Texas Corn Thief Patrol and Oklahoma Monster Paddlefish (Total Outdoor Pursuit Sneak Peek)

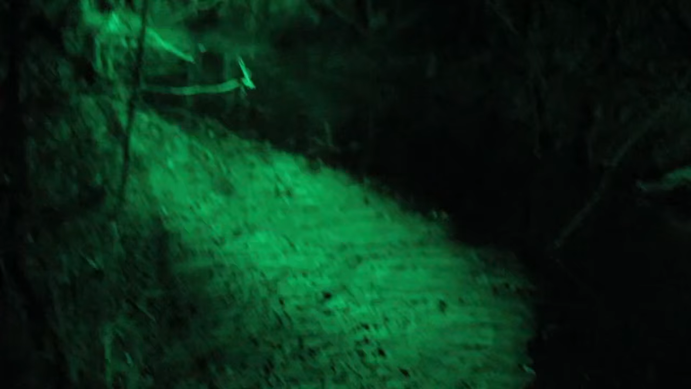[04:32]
Oh boy, where's that fox bro?
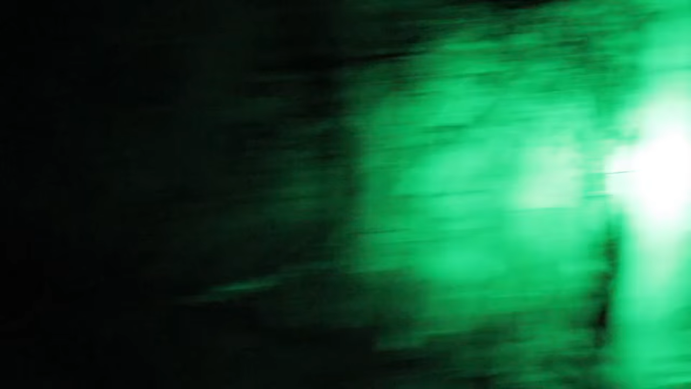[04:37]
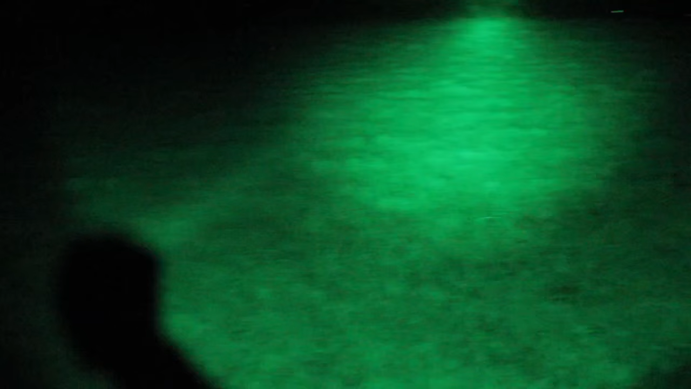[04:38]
There's two of them, three of them. Hold on, hold on. They're at the feeder. They're good. Hold up, hold up.
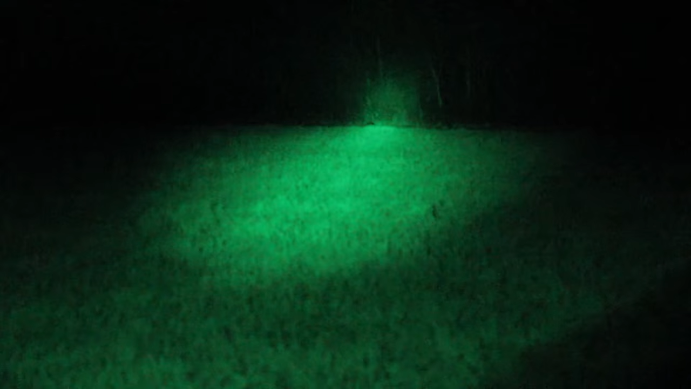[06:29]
Gotta watch out for snakes that hire a brawl. Yeah. Go this way. Go this way. Right there. Get the gun ready. Yeah.
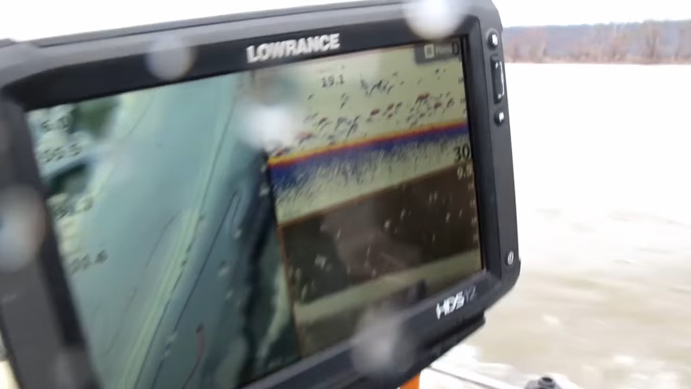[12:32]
We were watching the fish craft there, and I'm telling you what, these fish are just stacked in there. It's crazy how many come in. They're fun to watch on the locators.